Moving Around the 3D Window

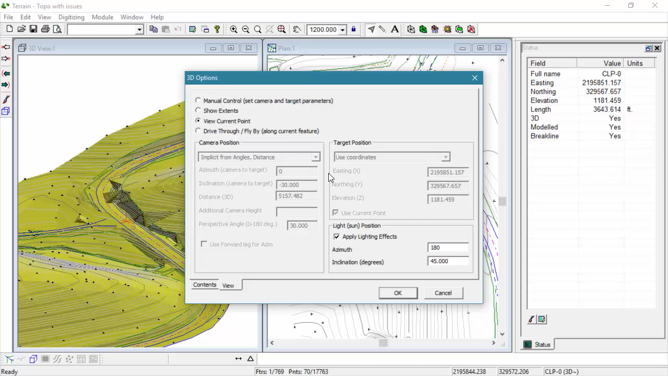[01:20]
When we move our mouse over the 3D surface, there is a cursor tracking our position inside the plan window. Similarly, if we move the mouse over the plan window, a line will appear in our 3D window indicating the same position.